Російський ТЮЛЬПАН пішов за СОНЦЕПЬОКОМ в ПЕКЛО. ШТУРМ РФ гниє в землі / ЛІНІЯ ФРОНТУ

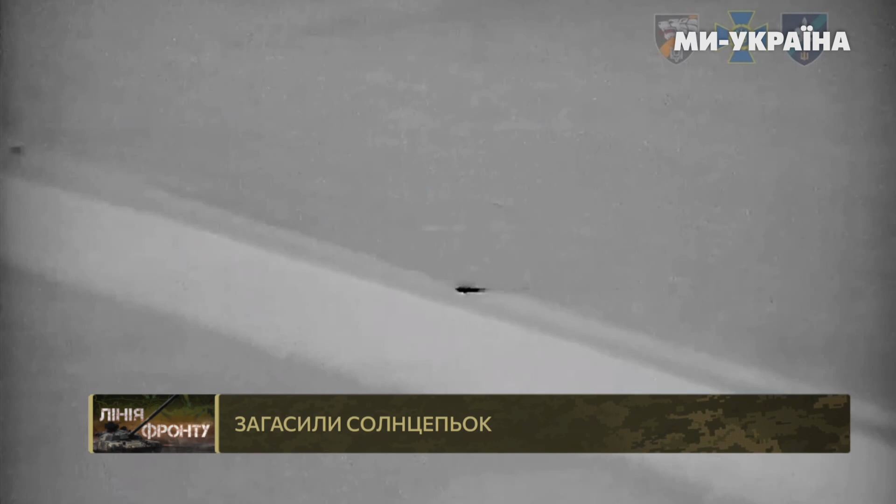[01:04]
по позиціях сил оборони в районі Кринок. На лівому березі, нагадаю, Кринки, власне.